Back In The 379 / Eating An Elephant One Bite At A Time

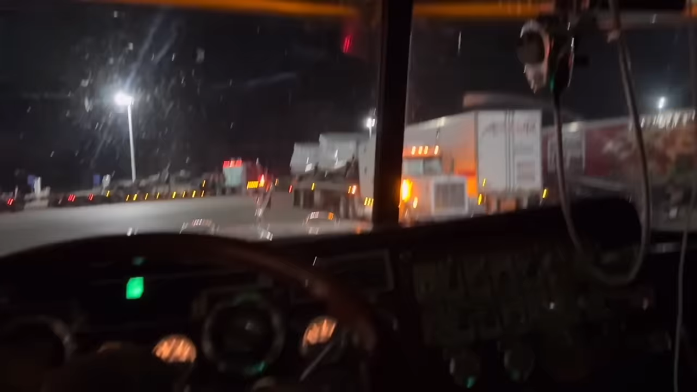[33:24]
we're going to cruise around the parking lot one time before we leave out of here. Look at the cool trucks.